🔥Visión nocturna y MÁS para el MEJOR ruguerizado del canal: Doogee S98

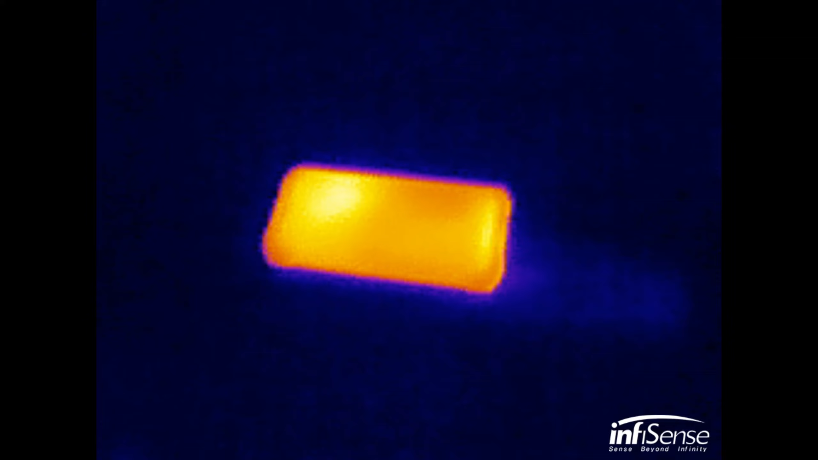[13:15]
Ni siquiera con el calor corporal de mis manos, así que muy buen trabajo en este aspecto.